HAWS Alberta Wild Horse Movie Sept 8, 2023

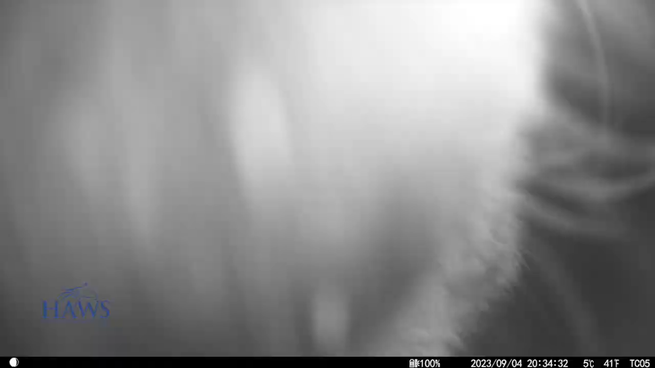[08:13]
and it was all chewed up
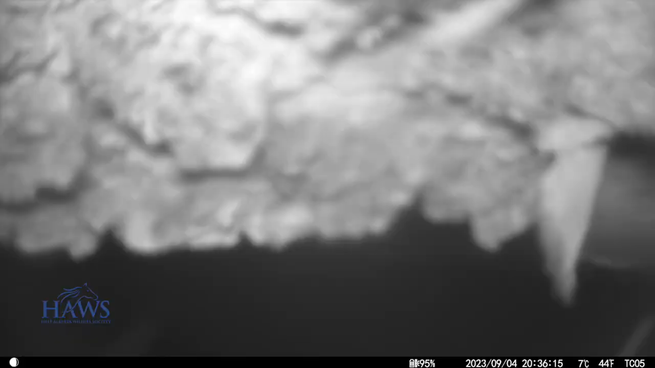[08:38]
this guy had quite a time
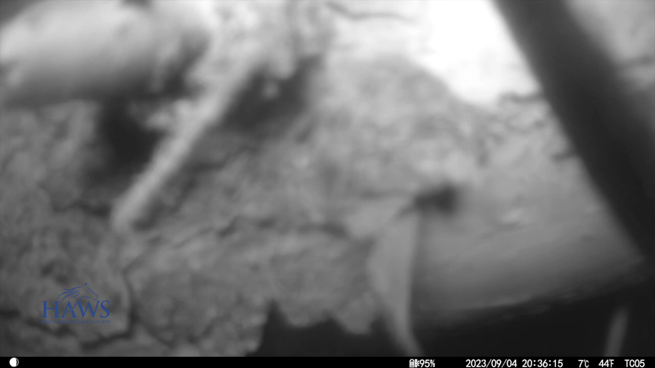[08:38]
chewing that up but there it went onto the ground and now he's on walkabout back to his playground
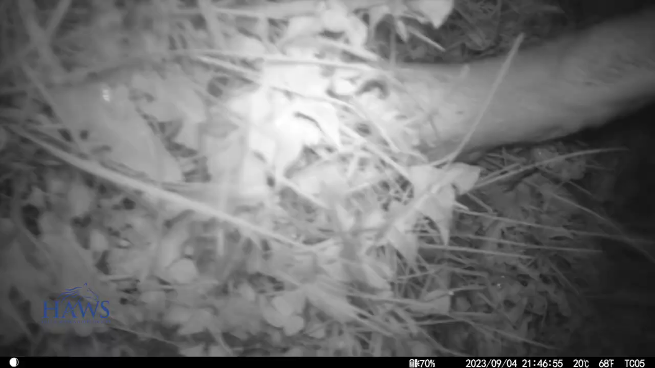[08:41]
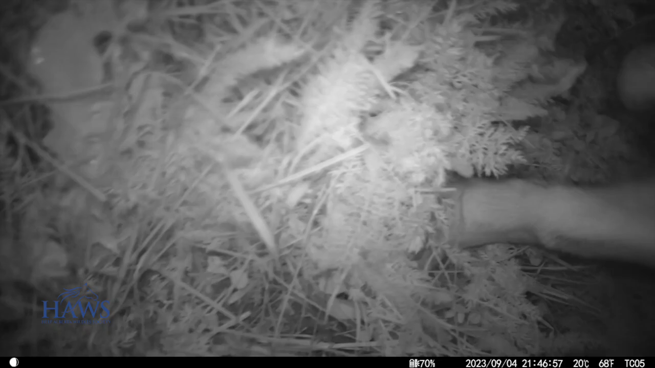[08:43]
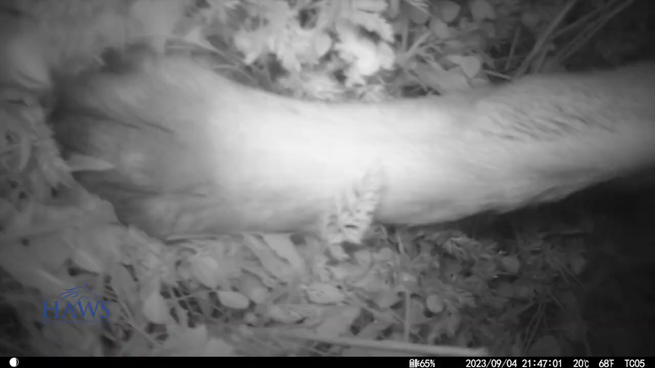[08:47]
the camera is on a trip
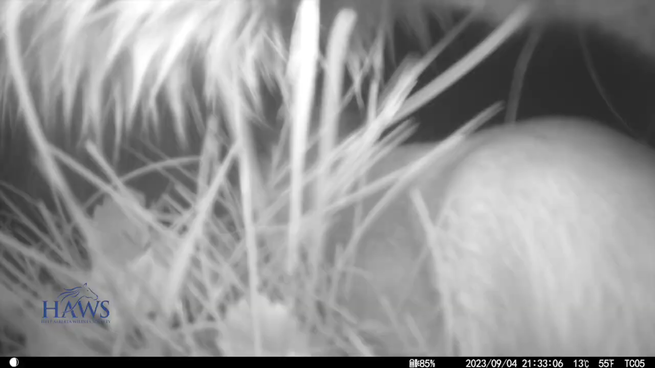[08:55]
and boy i gotta tell you it was chewed up pretty good
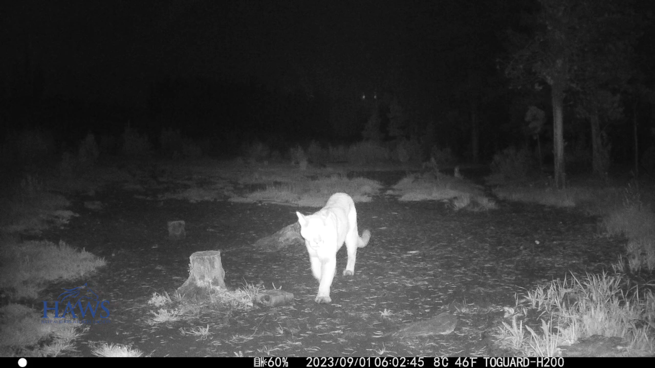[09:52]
and we have a few other critters moving around in the night and this mother cat she's down to one cub now and i'm not sure what happened to the other one she did have two but i suspect this is the group that probably took down that little horse that the wolf was carrying the leg from
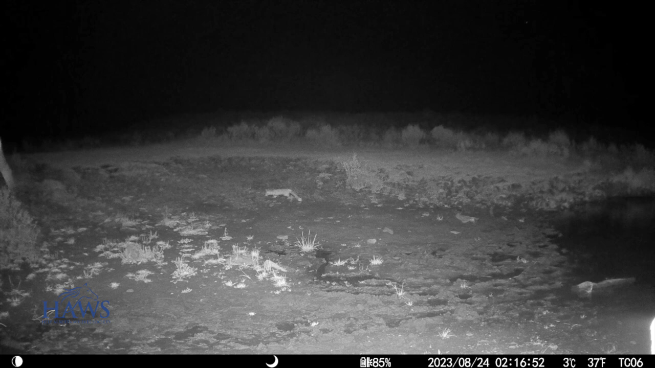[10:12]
and here's fritz fritz is always out hunting at night but this was kind of interesting i didn't realize it until i looked a little closer francine is there too we've got the pair of them and she's saying where have you been
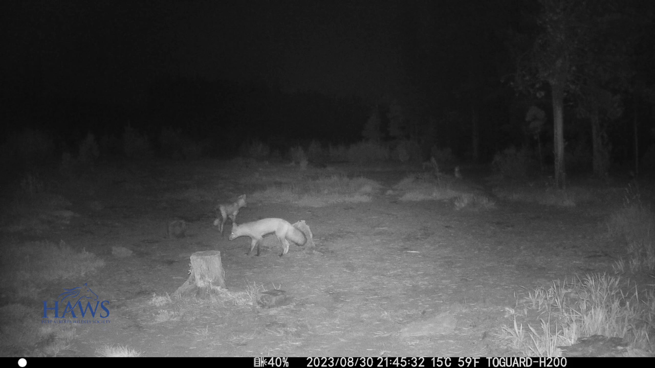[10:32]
yeah he left her alone and don't forget we got mitch the moose he's out there too
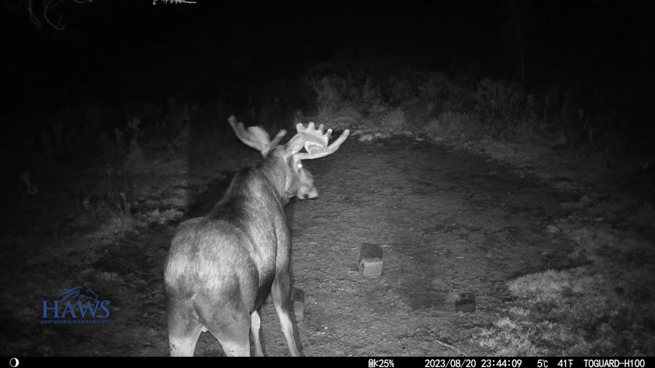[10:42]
now about another month and a half or so hunting season is going to be open so he's going to have to be careful
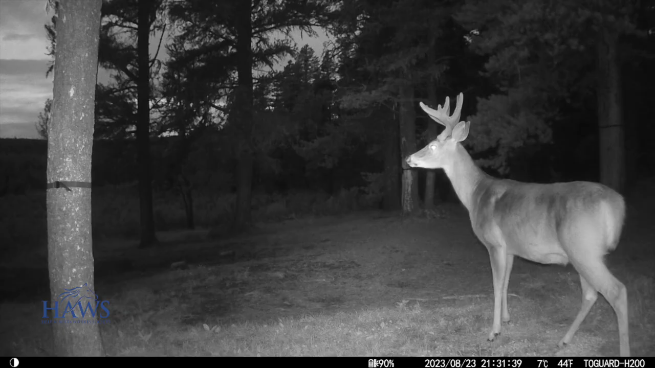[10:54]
and then we have all kinds of other critters that there's a a deer visiting goliath spot and here's barney walking down our samson trail
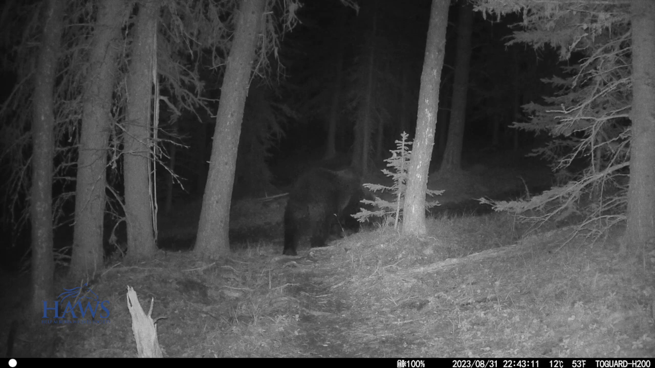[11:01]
so he's out and about
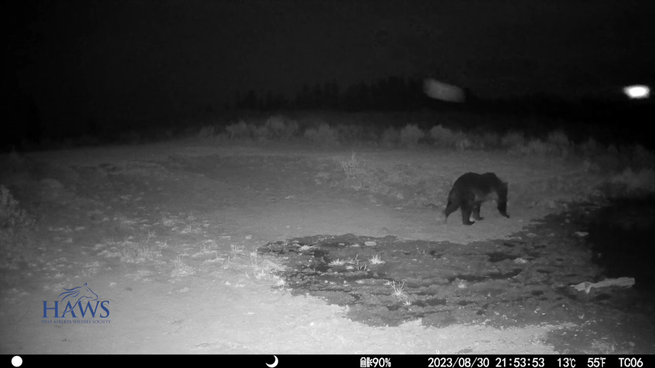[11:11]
then right close by we got samson walking up into this salt station